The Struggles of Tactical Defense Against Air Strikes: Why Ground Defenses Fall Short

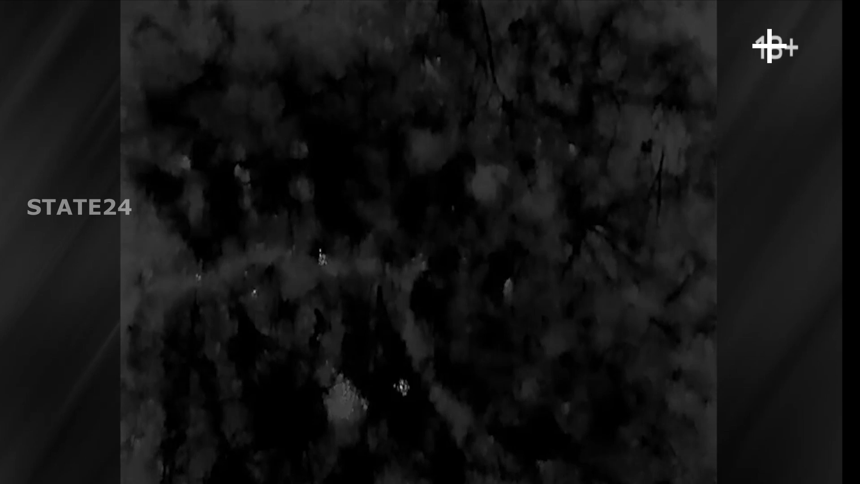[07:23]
The use of such technology makes it nearly impossible for soldiers to escape, as their every move is tracked and targeted.
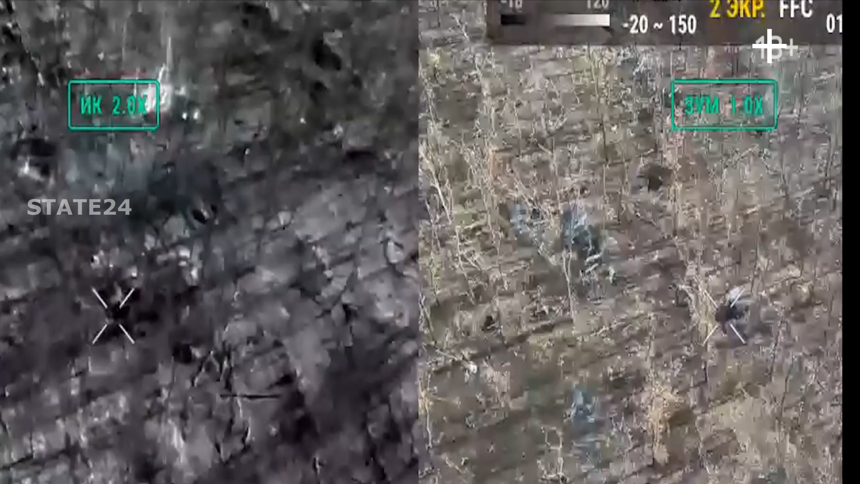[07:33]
Bombs continue to be dropped on them again and again.
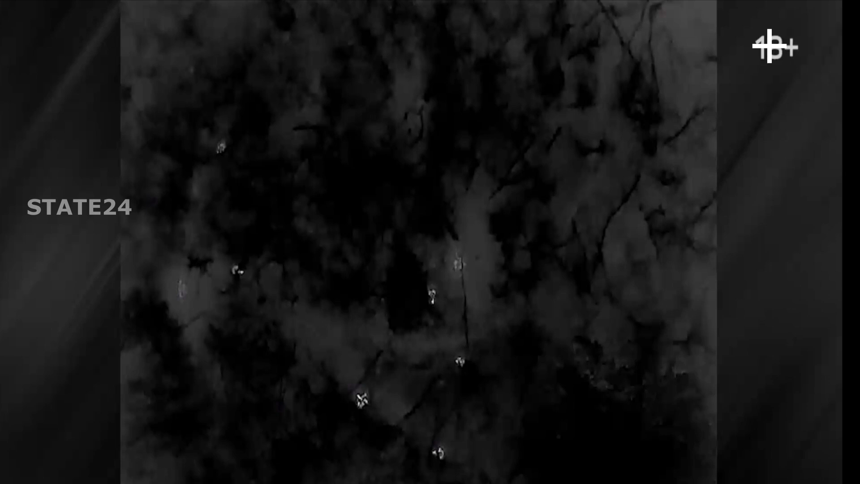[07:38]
The relentless nature of the attack leaves them with no chance to escape or defend themselves.